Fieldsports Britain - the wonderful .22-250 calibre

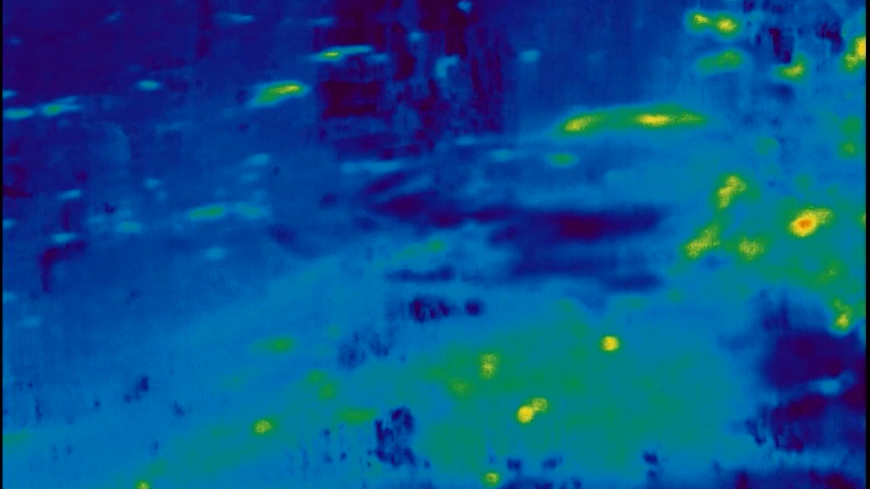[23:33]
You can just make out this big carp moving right to left in this footage, but maybe only because the cold-blooded fish has been warmed by the hot June sunshine and its great dorsal fin is out of the water. When it comes down to it, Tom is happier finding fish the old-fashioned way.